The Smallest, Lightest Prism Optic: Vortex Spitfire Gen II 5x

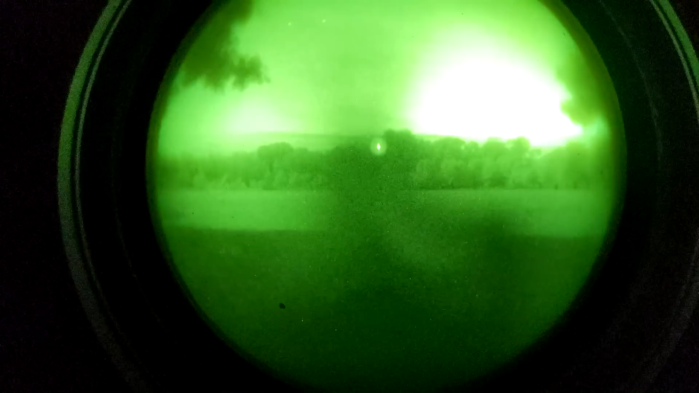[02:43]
The height and position of the piggybacked Vortex Venom is perfect but the Venom itself isn't night vision compatible. It just doesn't get dim enough.
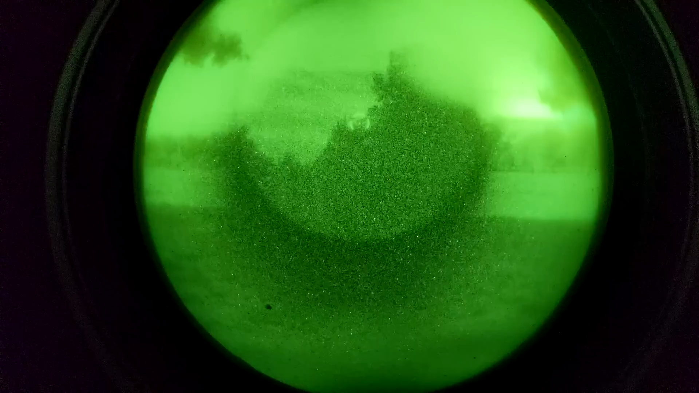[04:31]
The Spitfire also has night vision settings unlike the piggybacked Venom which is a little bit backwards.